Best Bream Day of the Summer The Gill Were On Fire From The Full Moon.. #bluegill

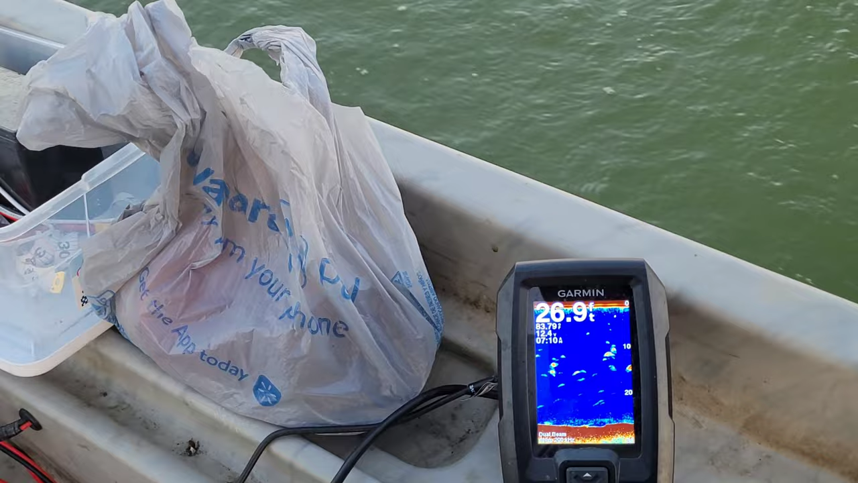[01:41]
On screen: depth 26.9 ft
I think the deepest part is almost 30 feet.
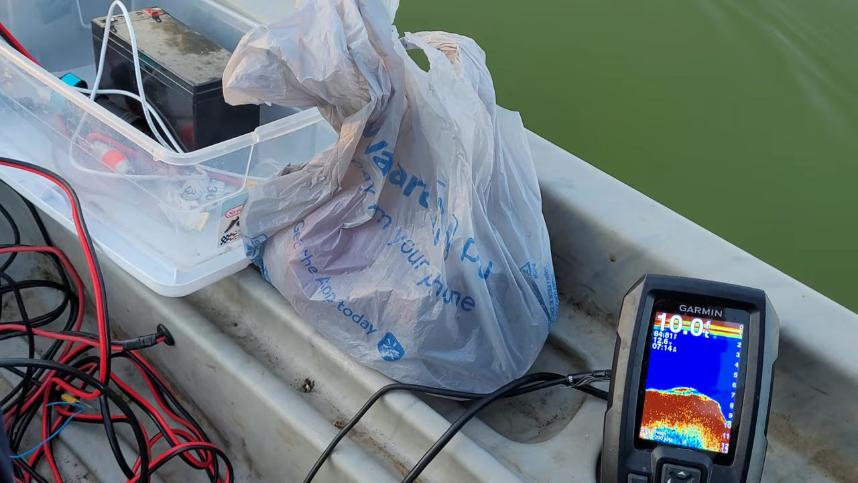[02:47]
Instantly. That's a serious drop off. You can see it right here on my graph, starting to drop big time.
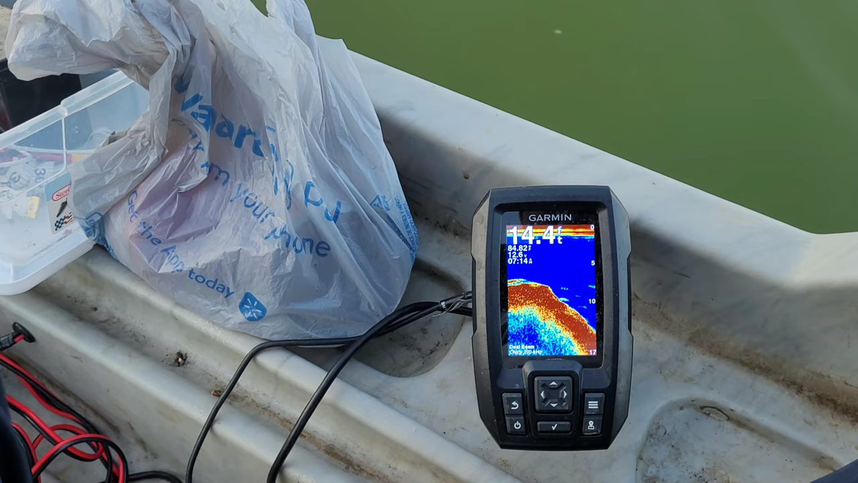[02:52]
And that's where they be at. If they here, that's where they be.